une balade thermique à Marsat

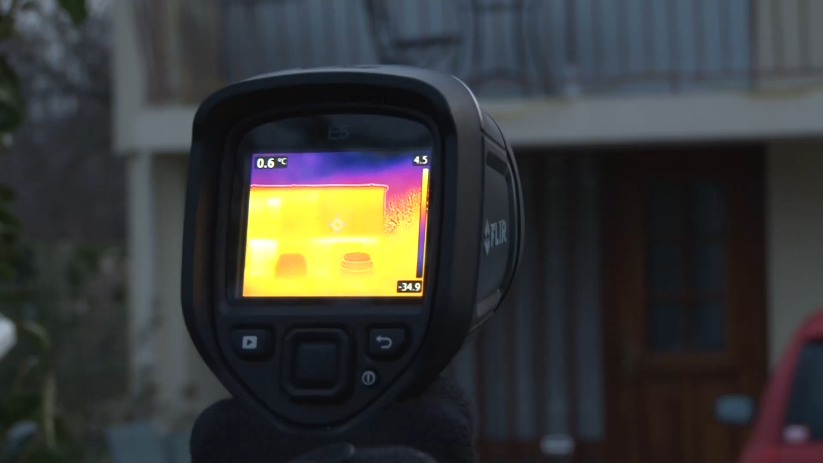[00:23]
On screen: spot 0.6°C
On voit que notre traitement de pont intermédiaire n'est pas total.
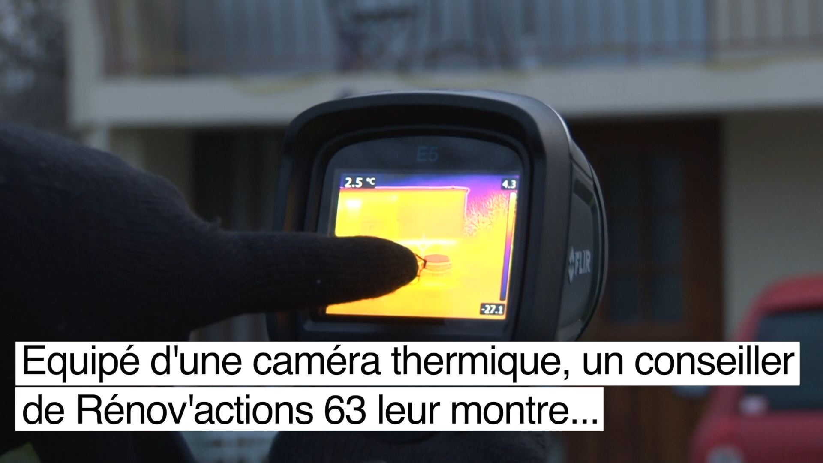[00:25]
Mais là, contrainte technique, la porte de garage. Qu'est-ce qu'on voit ?
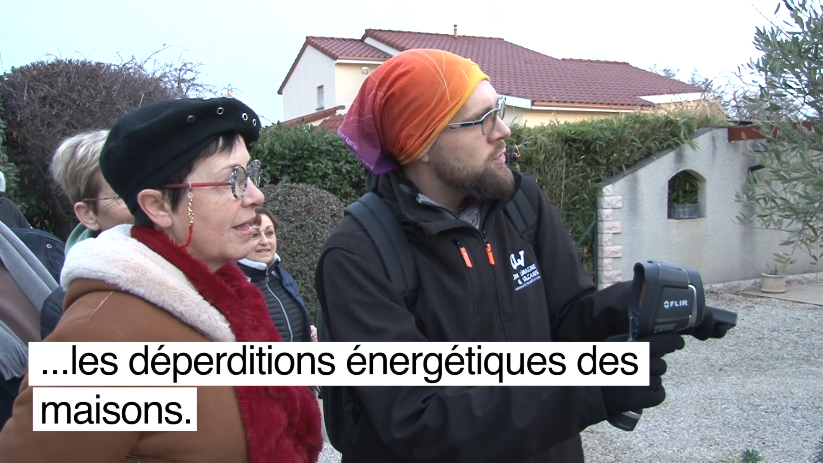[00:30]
Vous avez de l'isolation par intérieur, mais qui s'arrête ici. Là, on voit notre chaînage.
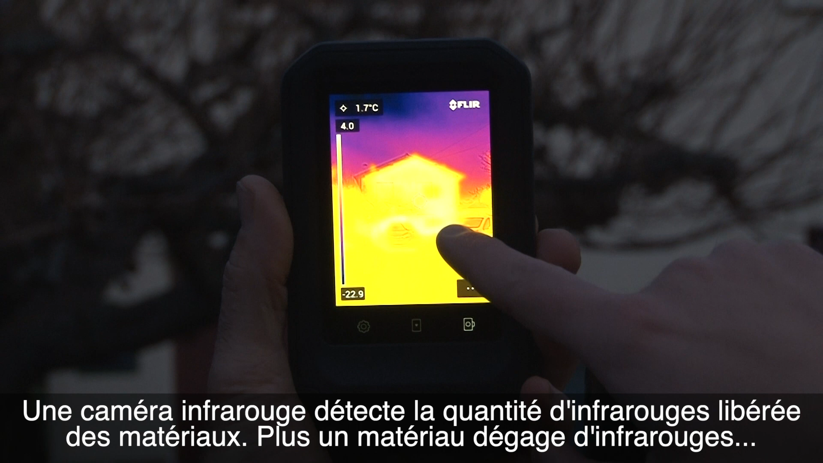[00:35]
On screen: spot 1.7°C
Une caméra infrarouge va détecter la quantité d'infrarouge qui est de libérer des matériaux.